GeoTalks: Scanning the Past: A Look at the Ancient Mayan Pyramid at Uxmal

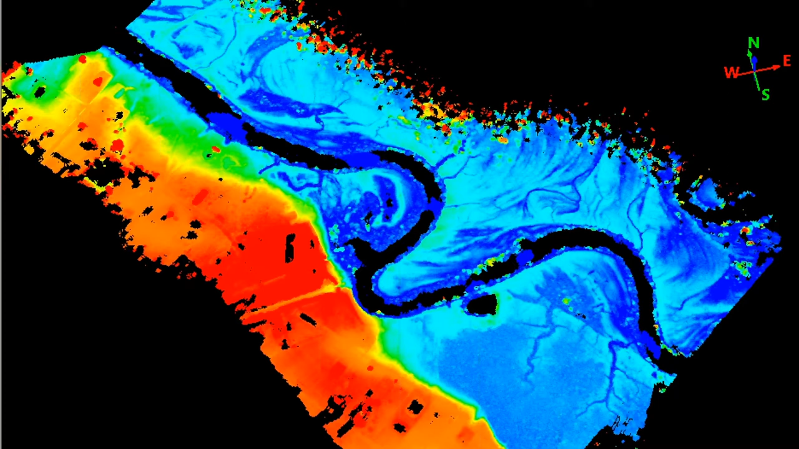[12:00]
This project was probably collected about a year and a half, about a year and a half ago. We did all that in about two hours. There was probably a couple billion points here to look at. Let's see if I got the next slide here. So, yeah, here we go. So you can see how wooded this area is.
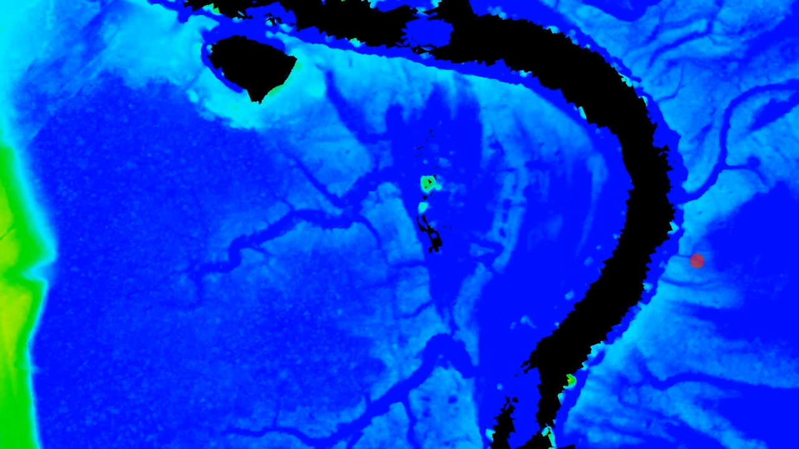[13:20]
This waterway has definitely moved over time. The morphology of the river has changed a lot. So go to the next slide here. And that's one thing I tried to explain to them. So they're trying to be as excited as possible when we look at this data. So I produced this thing in like an hour and a half. And then I had to analyze it looking for any weird manmade things. So over here on the left was actually these are boardwalks that somebody put out here to walk out to the water's edge.
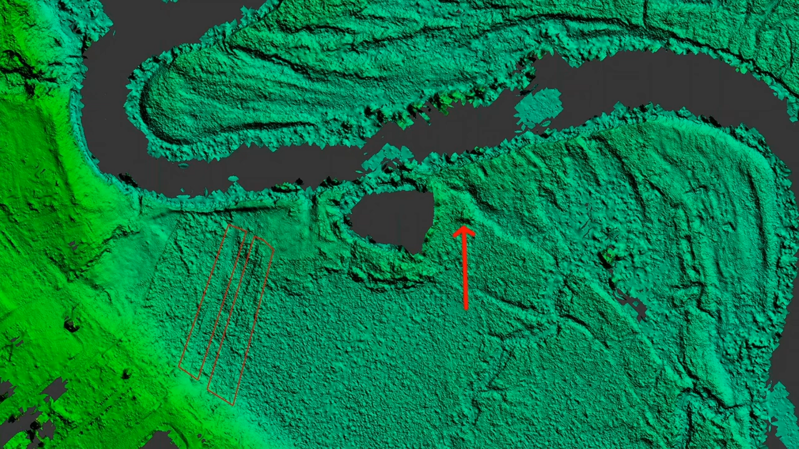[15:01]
And I think these two areas over here, maybe did some excavating just to, to look for Spanish treasure. I didn't see anything in the news. So I doubt they found anything, but it's very interesting. For this next one, I actually have a co-star here. She went on this next trip.
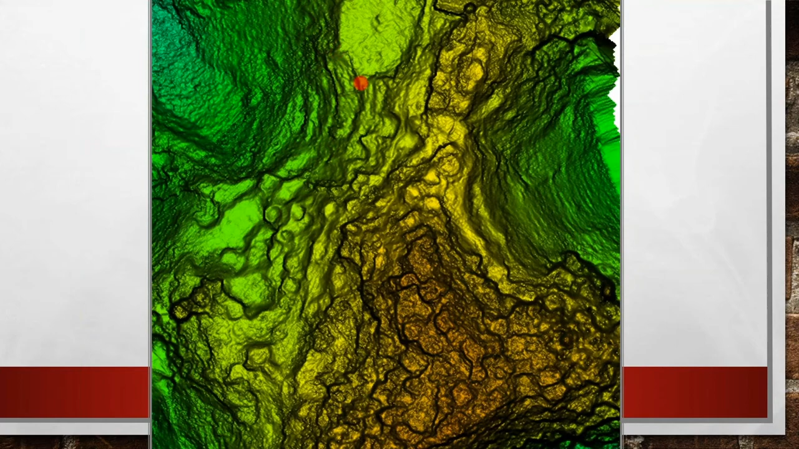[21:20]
So, just to show you here, you can see these round bold shaped areas where they were – these Incans. And then you see these rectangular shaped structures as well. This was all covered by foliage. So, if you use a camera, this stuff is invisible. And when you walk around in here, you can kind of tell about these round shaped structures, sort of.
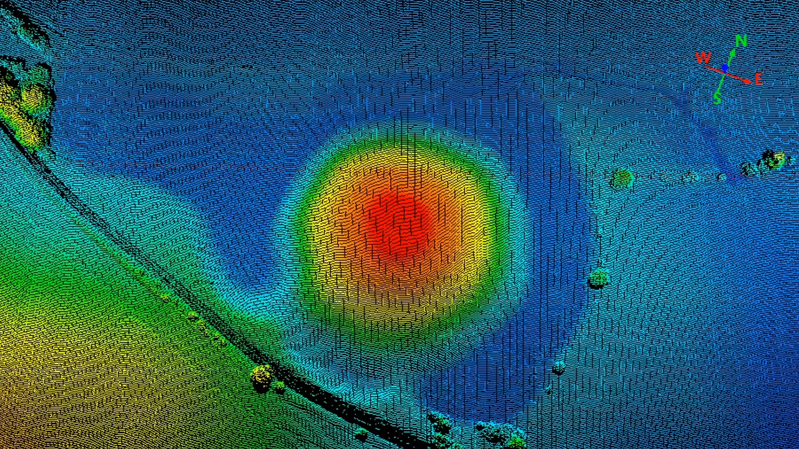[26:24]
We're using Global Mapper to do this.
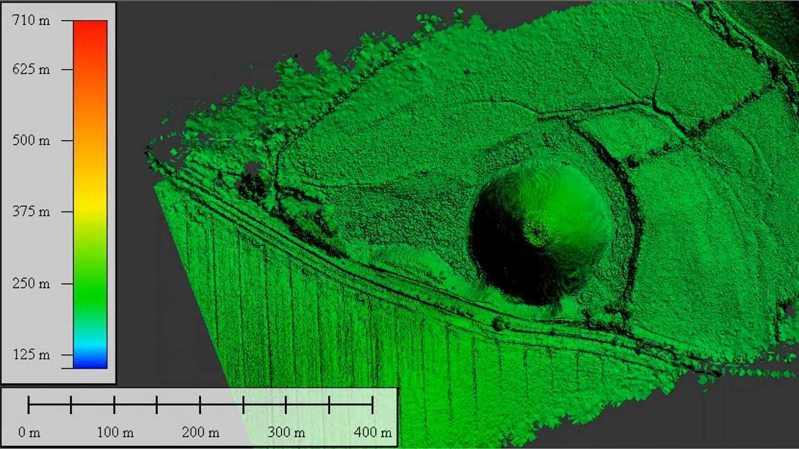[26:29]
This one was an easy one because there wasn't much vegetation, but just a neat looking structure.
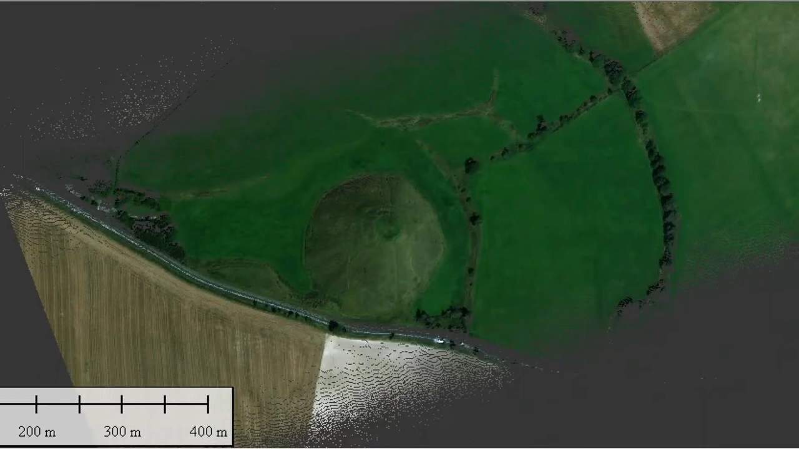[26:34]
We colorized it using the world imagery out of Global Mapper.
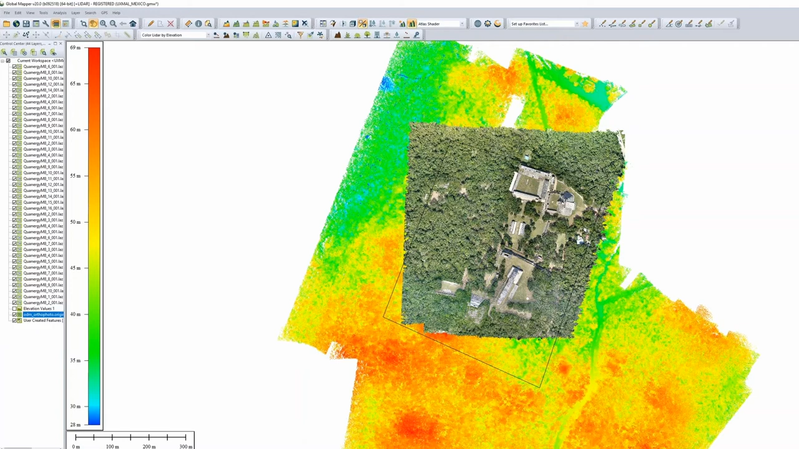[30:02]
So we just collected over the areas where they actually had the Pyramid of the Magician and the cemetery and the nunjury quandary angle up there in the north side. So we actually wanted that to fit right over the LIDAR. So we used the georectify tool or the image rectifier and measured points from the LIDAR and the ortho image to drape it over the LIDAR to make a colorized LIDAR. This is a tool that is very awesome to have in your tool set. I think a lot of people don't realize how easy it is to take your imagery and marry it over the LIDAR to make the product that much better.
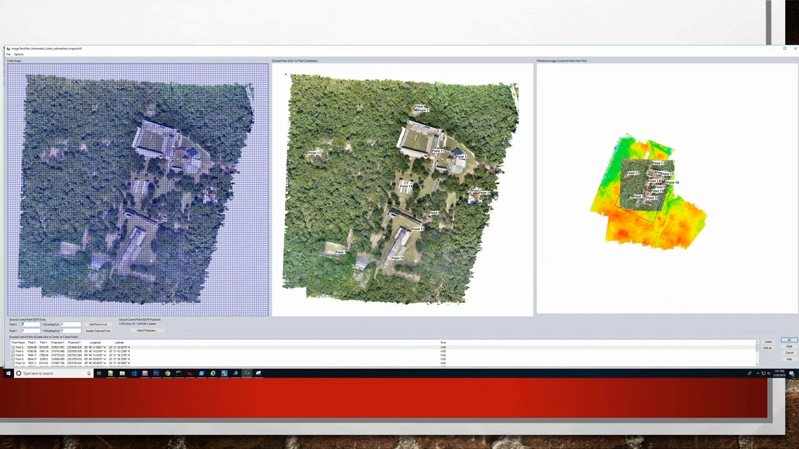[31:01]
So we're just like picking corner of buildings and other features like that to marry the image to the LIDAR. And then it's a simple button click to drape that image over the LIDAR, make a colorized point cloud. So I'm just showing how we're using the building corners here to move that image into the right spot.
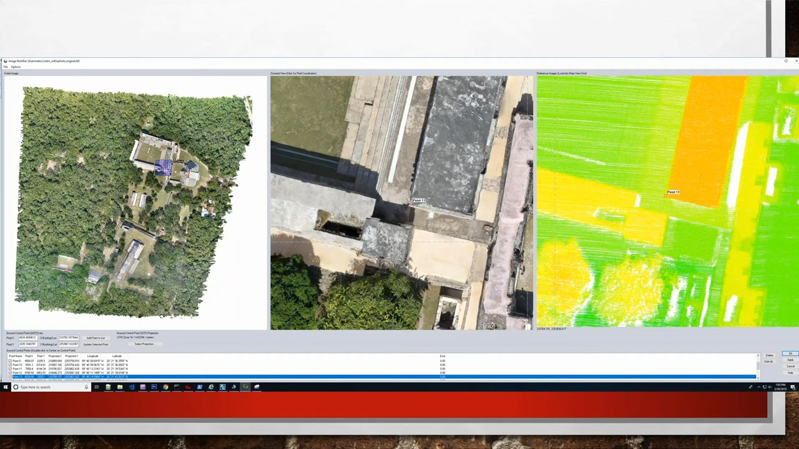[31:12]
So it's already roughly there, but it's several meters off. Now we have an ortho image laid over and a colorized point cloud.
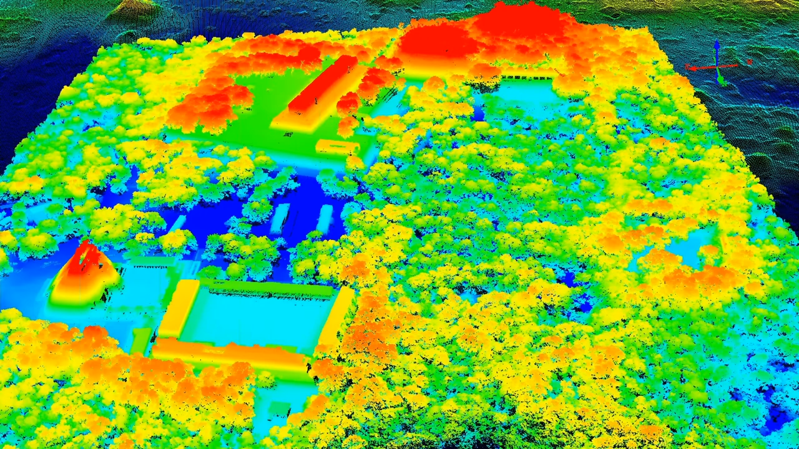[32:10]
And then in the middle is where I haven't ripped away the trees yet. I'm going to do that here. I'll colorize it and then I'm going to do the classification.
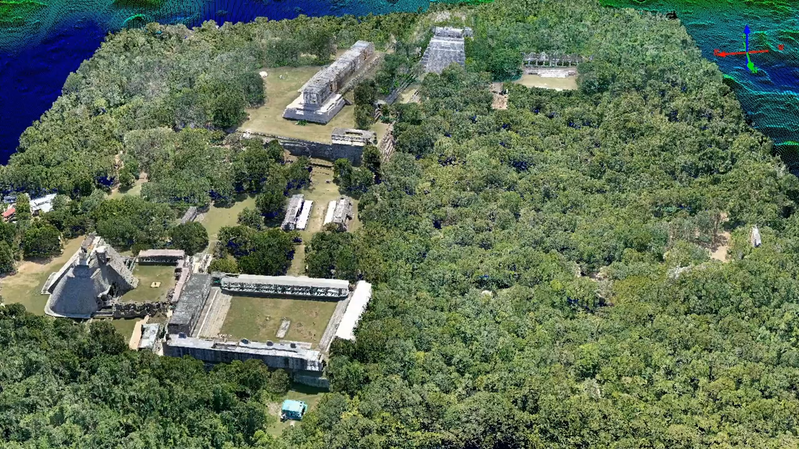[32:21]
So here's a classified of that area.
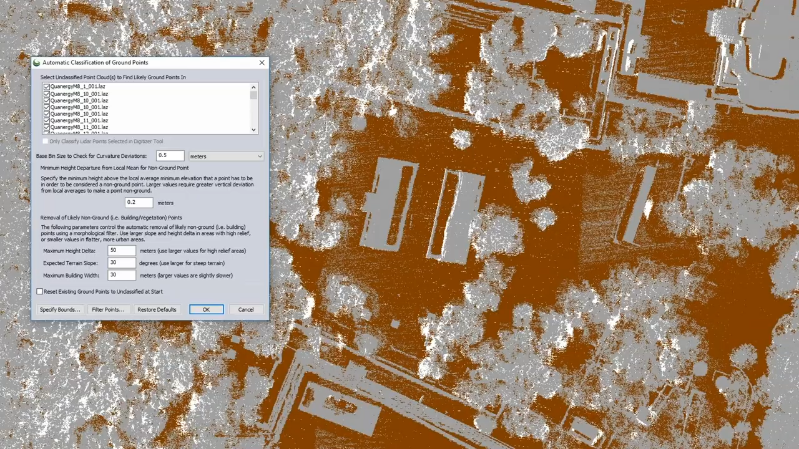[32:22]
And then here's a photo once those, the trees are ripped away. And so you start seeing these manmade structures here. Now these, they all know about these. So there's, these aren't,
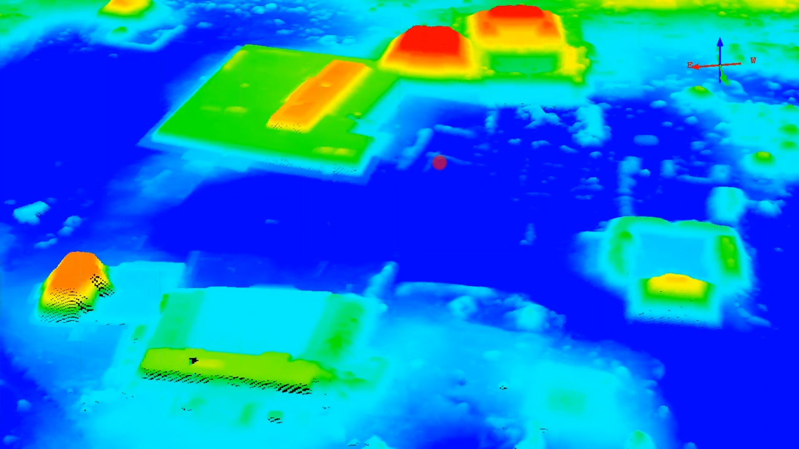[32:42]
we're not making a new discovery or anything here at this particular area. But the archeologists are wanting to test it out because there's so much undiscovered, unmapped areas down in the, in the Mayan stuff. It's, it's just crazy.
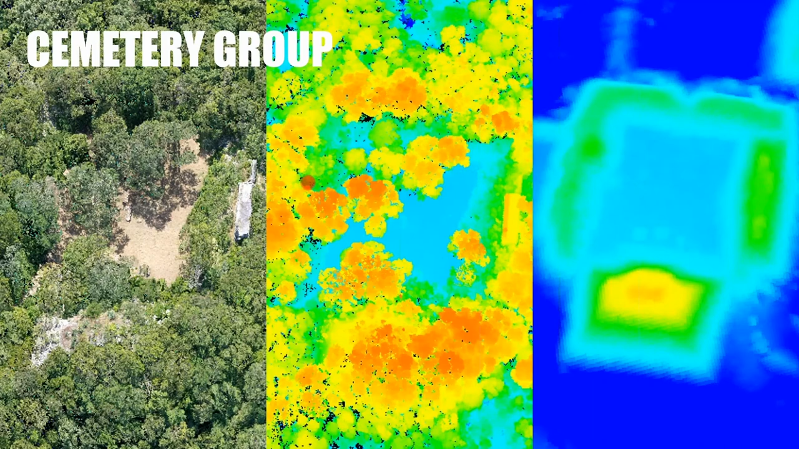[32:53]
So here's just another cemetery group to show you. So with imagery, you can't see what's going on here. We rip away these trees here and now you start seeing that, the structure. And then this, I thought it was animated. So this, I'll just flip back and forth between these two slides here. You can see I have the, this is the bigger area that I haven't shown yet, where you have the elevation model.